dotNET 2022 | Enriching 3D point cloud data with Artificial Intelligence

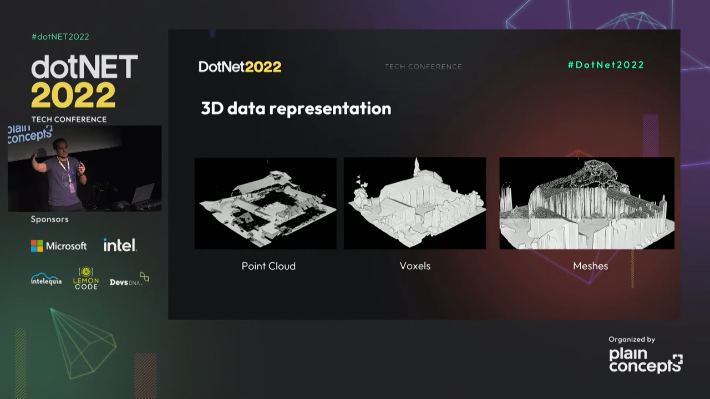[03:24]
Y luego tenemos la parte de mesh, que son como las mallas, que podemos formar vértices y triángulos a través de una malla en la que tengamos nuestros vértices y nuestras aristas y poder crear como una forma en la que tengamos, por ejemplo, un objeto sólido en tres dimensiones. También, por otro lado, podemos representar información con una fotografía, aunque esto es un poco más vulgar en esa parte, y darle también profundidad. Y hay distintas cámaras que también a partir de cámaras estereoscópicas y
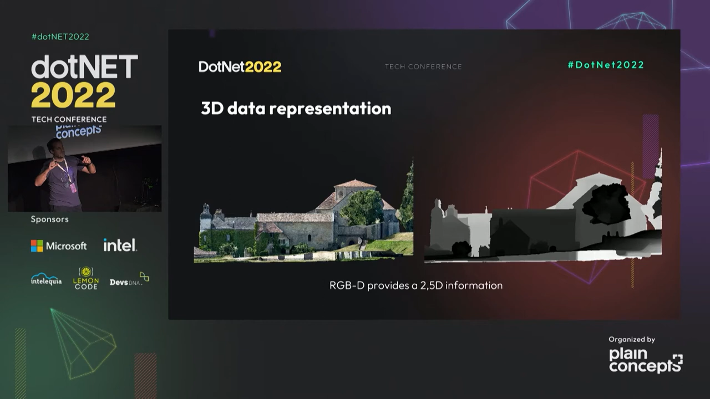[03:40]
demás que pueden sacar información de profundidad que hay al tomar una imagen, por ejemplo. Eso también nos da un poco de representación de esa parte de los objetos 3D. Luego también, en otra técnica que veremos, que también tenemos de fotogrametría y demás, que comentaremos un poquito, podemos sacar una serie de imágenes y poder crear también una representación de un entorno 3D.
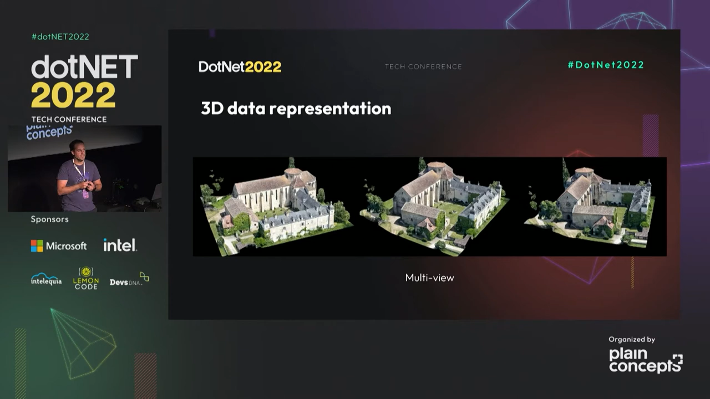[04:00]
Esto es para introduciros un poco de distintas técnicas que hay para poder representar estos datos en un entorno.
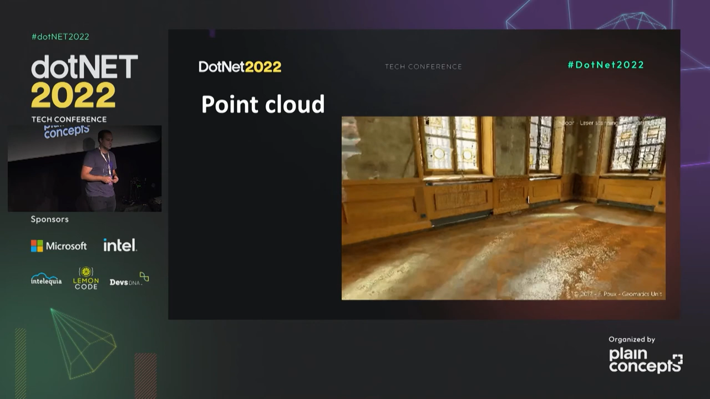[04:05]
Vamos a ver la parte de las nubes de puntos.
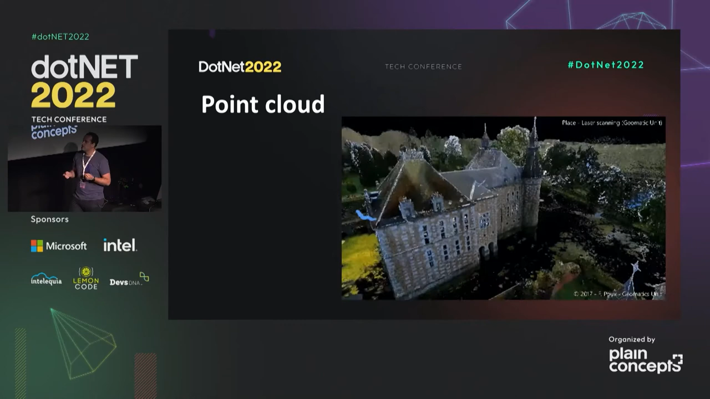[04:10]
Un poquito qué es lo que es para haceros la introducción poco a poco. ¿Qué es una nube de puntos? En realidad, al final, como cuando tenéis un conjunto de datos, es un punto representado en el espacio de unas coordenadas X y Z. Y con eso, podemos guardar miles de millones de puntos en un fichero y luego visualizarlos. Es interesante también que también pueden ir acompañados de más datos esos puntos, es decir, de metadatos.
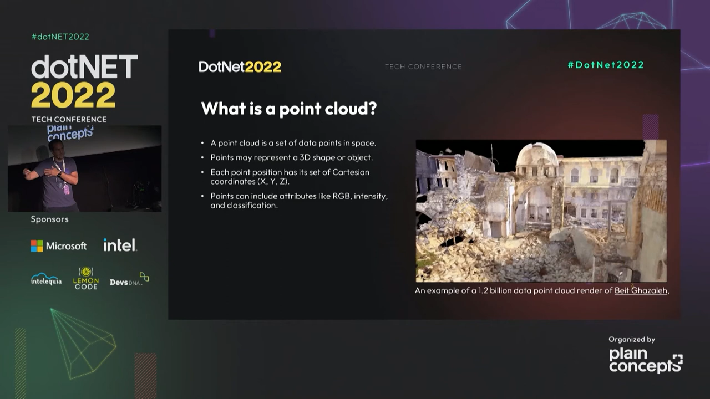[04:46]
Esto que estáis viendo ahí es un escáner de 1.200 millones de puntos, que son unas ruinas, y fijaos la precisión que se tiene. Imaginar renderizar todo esto y poder verlo también supone un reto en esa parte.
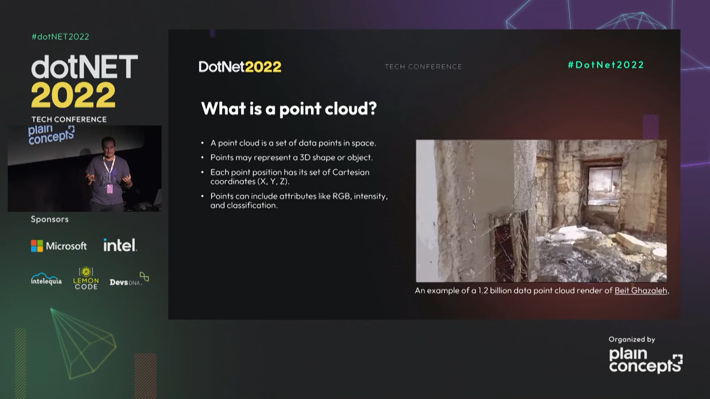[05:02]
Pues imaginaos también lo que es extraer la información de aquí. Aquí sí que nos presentamos hasta un proceso de Big Data a lo grande, con los datos como están. Si ya hemos visto esta parte de las nubes de puntos, ¿cómo podemos obtenerlas? Es decir, ¿qué hay a día de hoy que me permita obtener de un entorno físico una parte de nubes de puntos de una manera virtual? Pues tenemos dos técnicas que son utilizadas. La de LIDAR, que habéis visto, que es la que he comentado del perro que tiene y que está desarrollando muchos sensores, por ejemplo Leica.
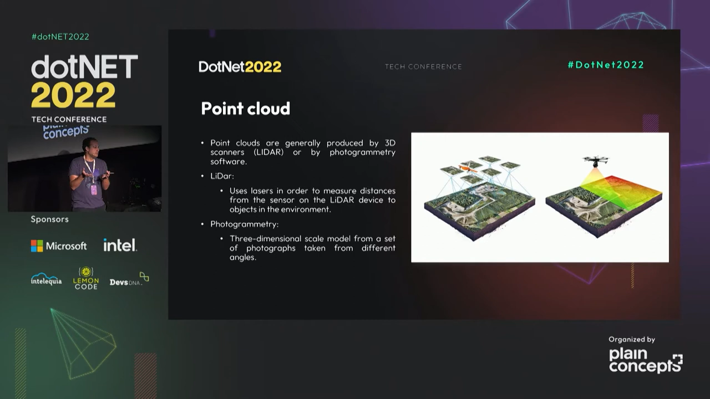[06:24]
También tenéis las técnicas de fotogrametría, que también seguro que habéis visto algunos ejemplos y demás, en las que tomamos fotos sobre distintos puntos de vista, distintos ángulos, y podemos también crearnos una escena en tres dimensiones que pertenezca a una nube de puntos. Esa técnica también la podemos utilizar para hacer esa representación. Estaréis viendo un ejemplo con un dron, por ejemplo, escaneando una superficie.
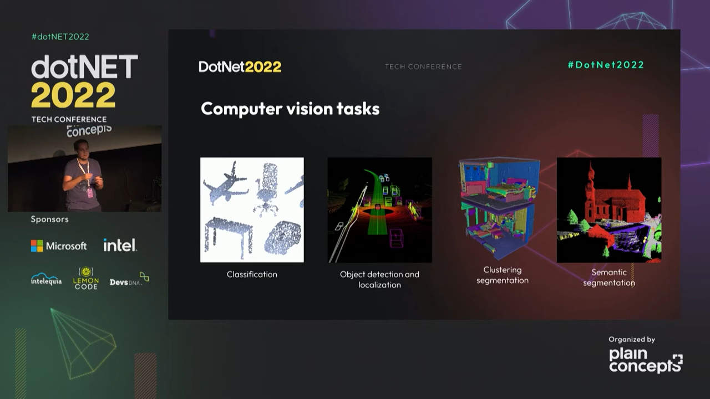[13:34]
necesitamos un dataset previamente etiquetado para que aprenda la red, pero en este caso también nos da a nivel de píxel qué es lo que puede ocupar un edificio que es a nivel de punto en sí, qué es lo que puede ocupar un edificio, la vegetación, qué es lo que puede un coche o el asfalto por ejemplo. Y nos lo puede etiquetar de manera automática. Vale, si vamos a hacer un proyecto de Point Cloud con inteligencia artificial los pasos son exactamente los mismos si utilizamos por ejemplo en el caso de aprendizaje supervisado.
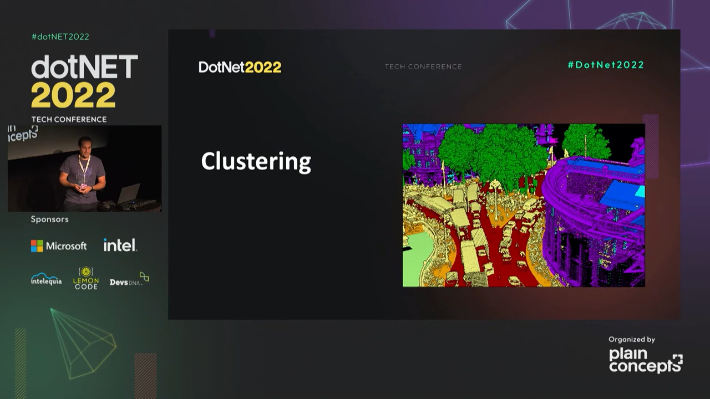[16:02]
En este caso si le pasamos solo las coordenadas se agrupará por cercanía de coordenadas pero si le pasamos más datos como iluminación o colores y demás también puede hacer ciertas agrupaciones basadas en esa parte. Eso que nos da es información que podamos tener para hacer ciertas mejoras en el caso de cada uno de ellos.